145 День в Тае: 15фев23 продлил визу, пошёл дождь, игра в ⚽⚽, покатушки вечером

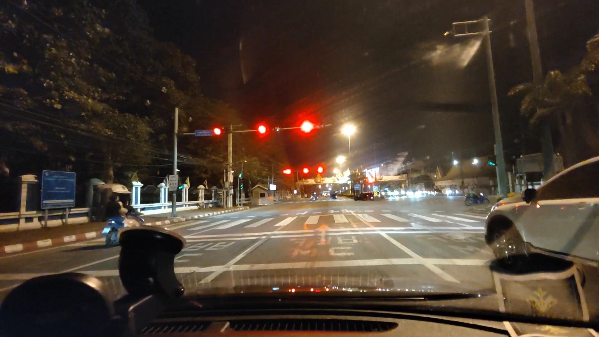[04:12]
И вот такие светофоры здесь не всегда и не очень понятные. Там в каждой линии горит свой светофор. И ты можешь стоять в линии, которая прямо и направо, и там вроде зеленый, а в соседней красный. И никто даже сзади не посигналит, что тебе пора ехать.
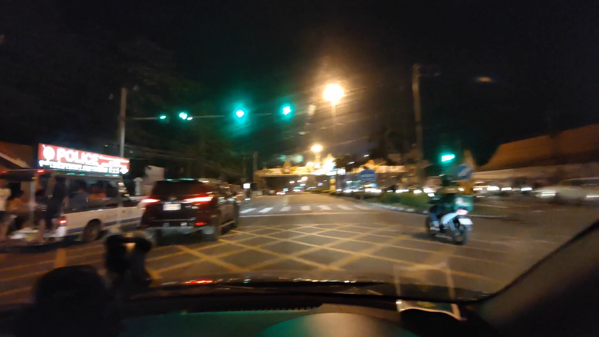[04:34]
Не совсем понятно. То ли ты на красный едешь, то ли на зеленый, и уже пора ехать.
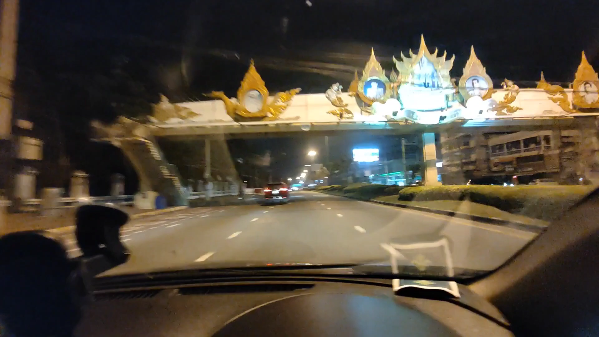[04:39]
Типа зеленый загорелся, и уже пора ехать. Но не совсем понятно.